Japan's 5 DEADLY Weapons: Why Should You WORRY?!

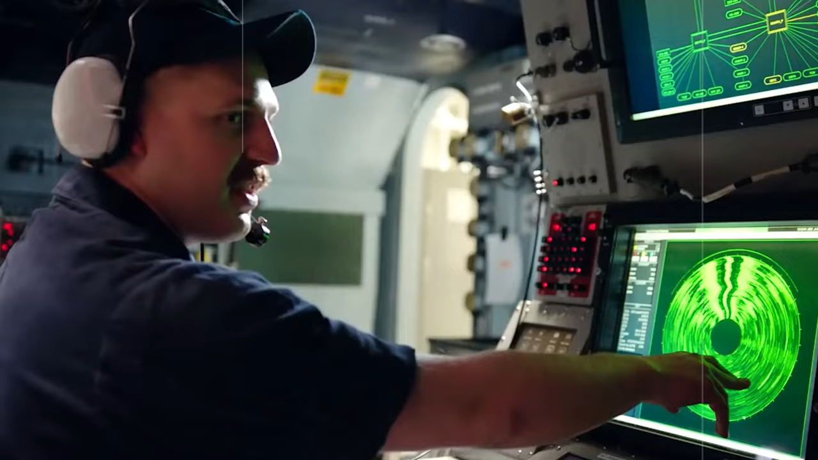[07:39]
It's complemented by advanced sonar technology, which provides exceptional target detection and tracking capabilities.